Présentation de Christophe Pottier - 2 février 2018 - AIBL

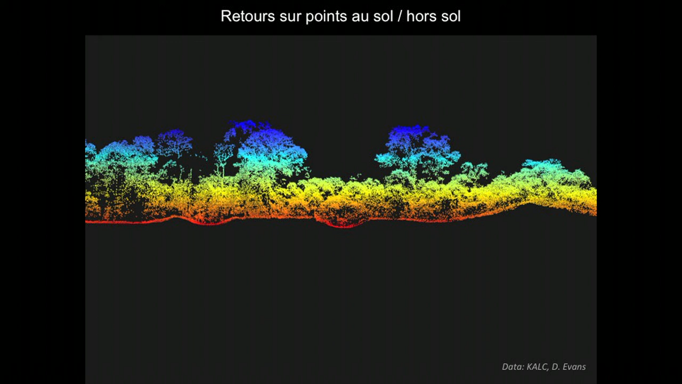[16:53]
L'ensemble des points enregistrés est ensuite filtré à l'aide d'algorithmes puissants permettant de ne conserver que les points au sol qui constituent la maille d'un modèle numérique de terrain.
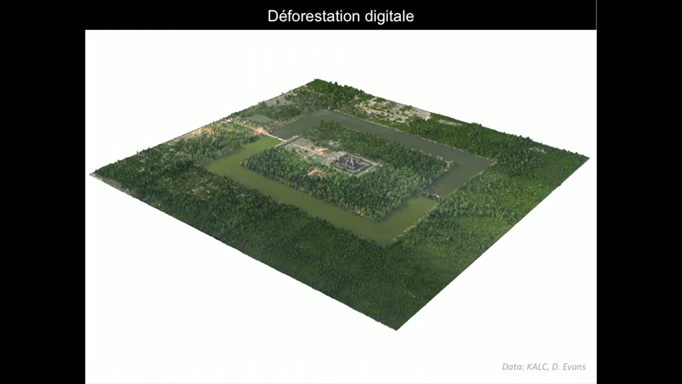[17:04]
En résumé, le LIDAR permet une déforestation virtuelle digitale qui révèle le détail topographique de vastes étendues précédemment masquées.
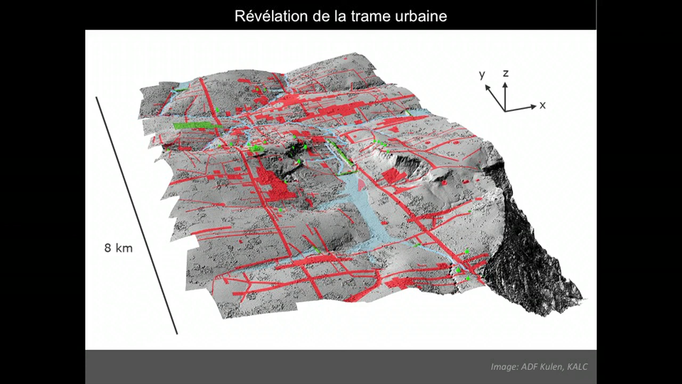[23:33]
qui parsemait le relief accidenté du plateau prenaient en fait place dans un vaste réseau géométrique inédit en rouge qui dessine une trame urbaine donnant enfin à voir les premiers éléments de l'organisation et de l'étendue de cette fameuse cité de Maandra Parvata. En élargissant la zone couverte en 2015 le LIDAR a depuis identifié l'étendue complète du réseau urbain tout en révélant de nombreux ensembles d'aménagements qui ouvrent des perspectives de recherche aussi inédites que passionnantes.